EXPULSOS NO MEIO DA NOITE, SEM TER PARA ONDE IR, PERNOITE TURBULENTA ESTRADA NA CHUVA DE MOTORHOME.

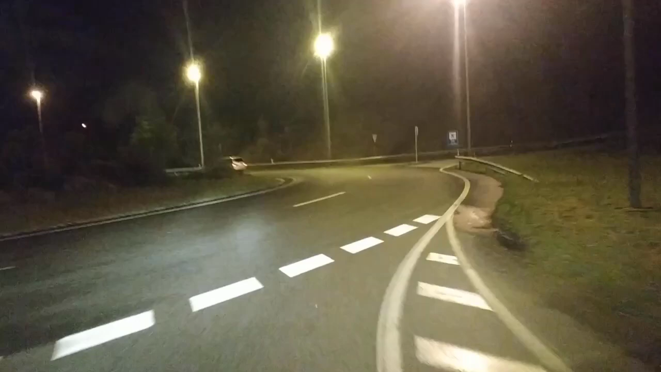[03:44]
Bom, a gente está indo para Listorreta.
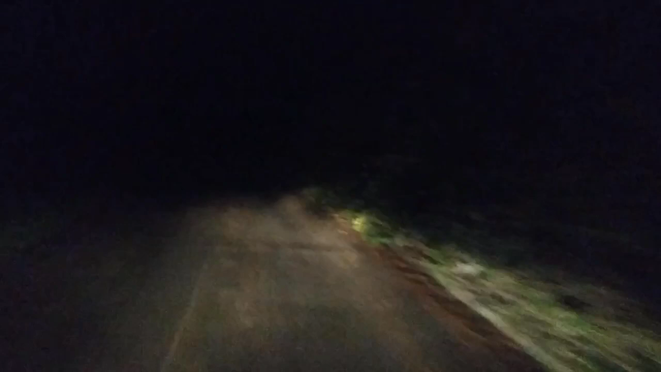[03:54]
A gente foi pego meio de surpresa, né? Era 17 quilômetros e agora entrou numa estradinha bem... Agora não, já faz alguns quilômetros que é esse tipo de estrada. É uma loucura, porque é um breu total e... Falta um quilômetro e pouco. E o medo de... Parece que é tipo na serra, a gente está subindo, né? É, nós estamos subindo a serra, pois... Bom, vamos ver lá onde vai nos levar, né?
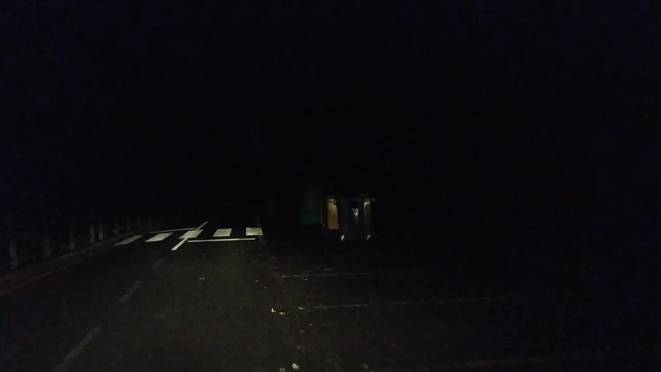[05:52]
Ai. Ai, Mauro. Ai, tem uma. Ai, graças a Deus. Deus é Pai Todo-Poderoso. Tem duas. Ai, que bom. Que bom, que bom. Ai, que bom. Ai, três. Ai, que bom. Dá um alívio. Para aqui de conchinha, Mauro. Para de conchinha, Mauro.